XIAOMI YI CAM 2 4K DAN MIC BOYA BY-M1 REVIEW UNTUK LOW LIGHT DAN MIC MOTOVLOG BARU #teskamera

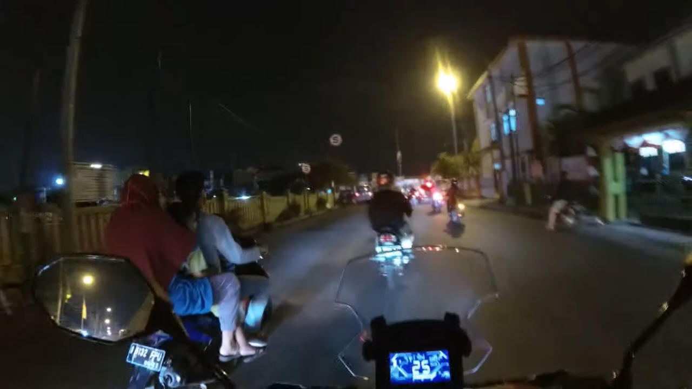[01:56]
juta second machine harusnya ya Harusnya loh Tapi kalo ada orang yang BU jual second di atas 2 juta Berarti bukan rejeki kalian Karena harusnya sih Harusnya kamera ini tuh harganya di bawah 2 juta
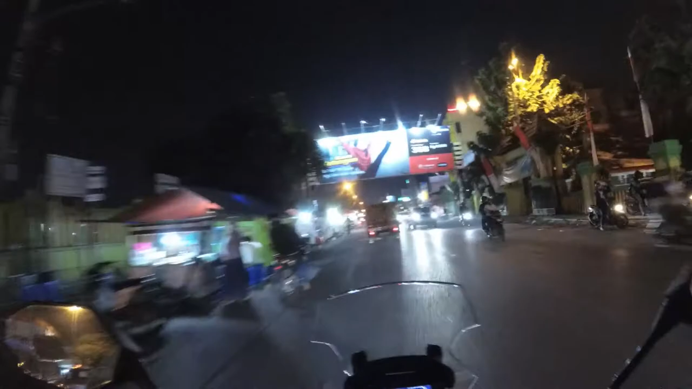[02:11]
Tuh, jadi ini hasil kameranya Ini gue pake kamera Xiaomi E-CAM 4K 2 Seperti yang kalian tau Yang gue udah sebutin tadi ya Ini kamera E-CAM 4K 2 Kalo kamera ini Untuk kualitas videonya itu cukup bagus di
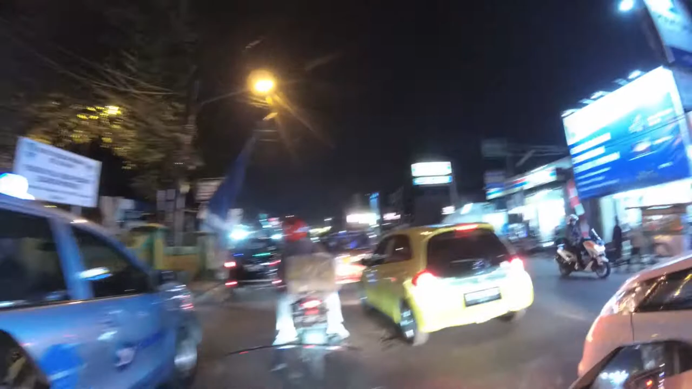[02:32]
kondisi yang cahayanya cukup Gitu, kayak siang hari gitu Atau kalian punya kamera E-CAM 4K
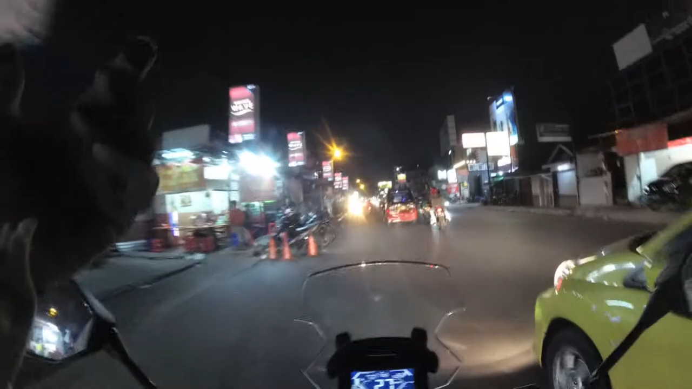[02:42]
2 Lampu yang erang gitu Dan low lightnya Nah ini untuk low lightnya kita coba ya Wih, sendnya pak Astaga Sendnya kagak nyala pak ya Nah, kalo ini low lightnya kita coba ya Jadi kita running di settingan Full HD 1080 Dengan FPS 60 Low light Auto low lightnya off Eh,
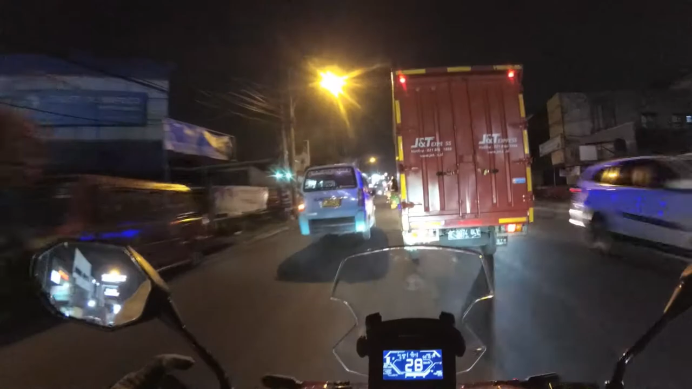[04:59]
Stabilisasi di kamera ini Itu cukup-cukup Oke gitu Kameranya itu cukup-cukup Oke Buat Low light Gitu Jadi ini cahaya Murni dari Ini ya Murni dari Dari jalanan sekitar Dan lampu-lampu mobil ini Oke lah Gitu loh Wow Terang banget itu lampu Aduh gue seneng banget sih Emang motor kalo abis dipones tuh
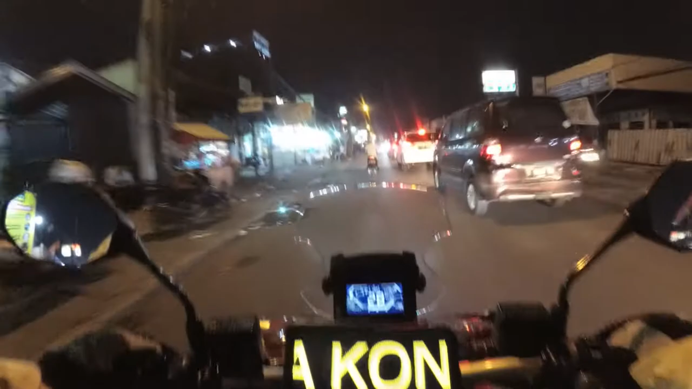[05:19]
Lihat the windshield nya Wuuu Kincel men Gila lu Oke So Untuk kualitas kameranya begitu Jadi Jadi Buat temen-temen yang emang Ngerasa ini kurang stabil Bisa dinyalain Cuman Bakalan ke crop gambarnya Gitu Oke Dan berikutnya Kita ngomongin soal microphone Iya Jadi terus terang Ini nih
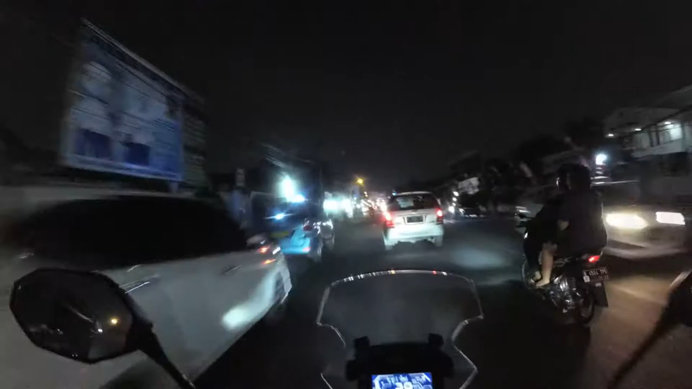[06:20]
depan badannya gitu dan itu kamera mikrofonnya merekam suara dengan cukup cukup detail sekali gitu wah bagus nih gua dengerin kanan dan terus terang aja ini adalah pertama sama kalinya gua coba di jalan gua pakai untuk foto foto jadi berjalan video ini mau menjelaskan kebukti ini apakah suara yang direkam menggunakan mikrofon Boya itu cocok untuk foto
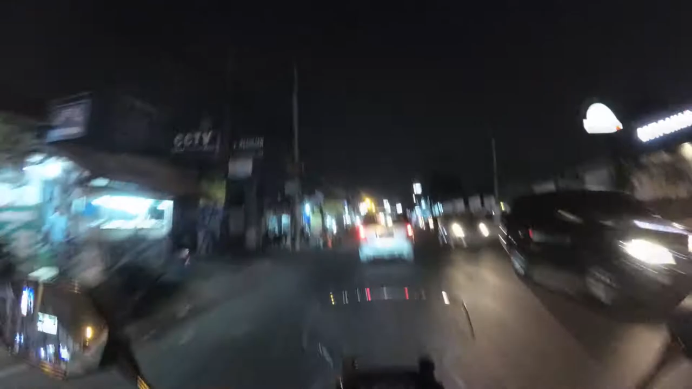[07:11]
bias bagus karena kalian punya range yang jauh itu cuman jeleknya kalau kalian udah selesai pakai apalagi makanya cuman berapa meter cuma 1 meter 2 meter gitu habis dibongkar dipasangnya lagi agak wah bener-bener PR banget banget bener-bener PR gitu jadi buat temen-temen yang memang gabut belum
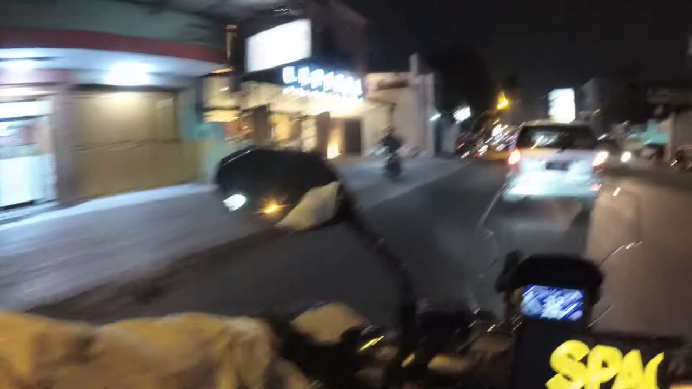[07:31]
ada dananya untuk beli mikrofon jadi gue saranin itu temen-temen yang belum punya dana untuk membeli mikrofon gue saranin kalian menggunakan handphone yang dicolok ke headset seperti ini langsung ke menurut kalian itu juga cukup-cukup bagus dan direkam menggunakan ya kita menggunakan sound recorder kalau bisa pakai high q mp3 yang pro itu gue saranin banget karena hasil kalau suaranya itu bagus lebih bagus dari
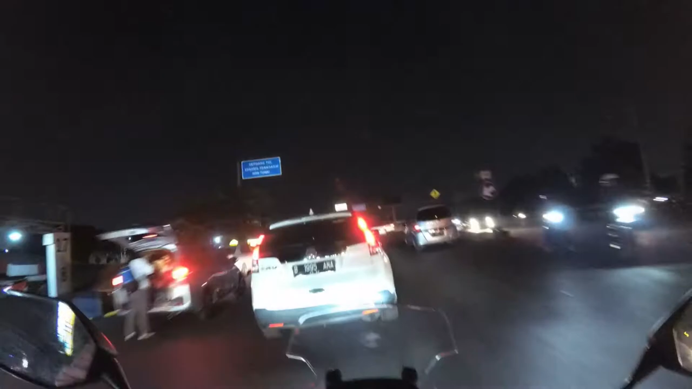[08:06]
bawaan dan udah bisa rekam mp3 jadi wav lagi
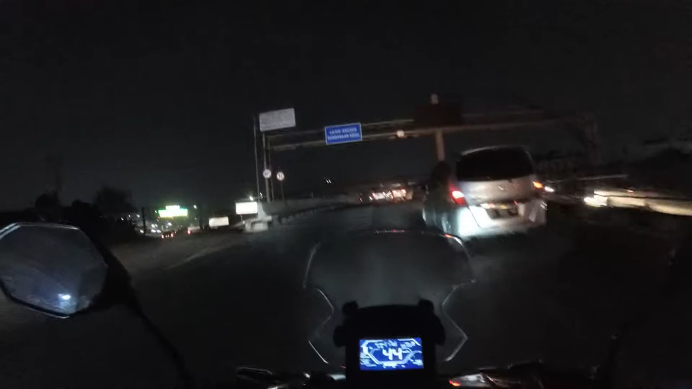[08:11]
temen-temen mohon maaf kalau misalkan suaranya juga kencangan mungkin gue turun sedikit cuman gue takutnya enggak suara dari luas itu takutnya suara angin dan lain-lain karena ini enggak gue kasihin my white mouth yang bulu-bulu kayak badcat gitu jadi gue cuma pake nguin of kawalan si Goya M1 nya gitu lagi temen-temen gimana hasil setup begini apakah kalian